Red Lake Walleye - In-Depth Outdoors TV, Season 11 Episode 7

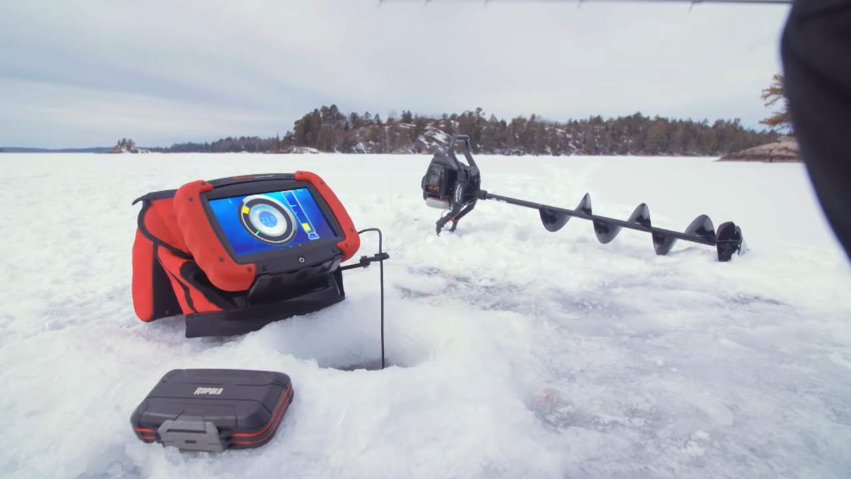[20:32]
Markham Technologies unleashes GPS with the release of the RT9, the first to combine sonar, underwater camera,
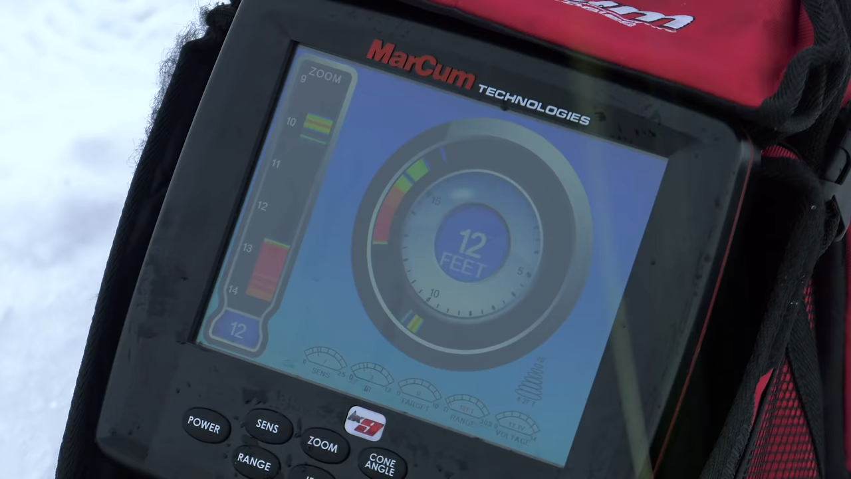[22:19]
On screen: depth 12 ft
Got him. That fish was crazy. Look at this.
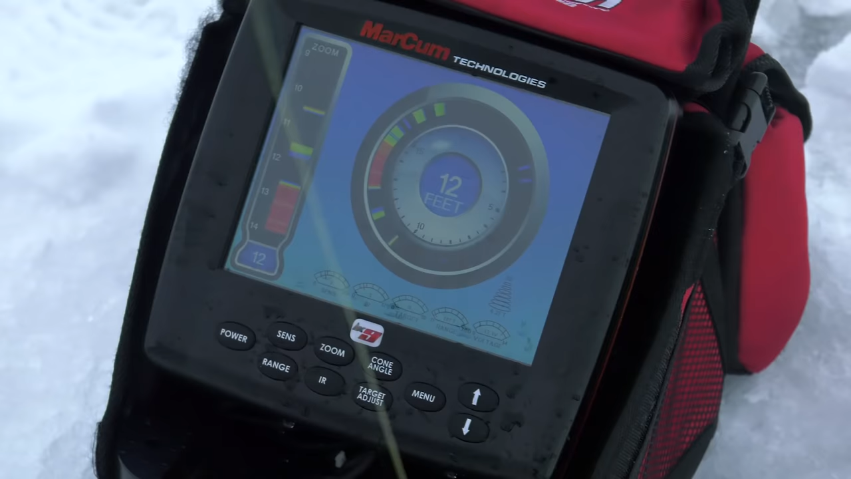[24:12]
On screen: depth 12 ft
Here he comes. There he is. She.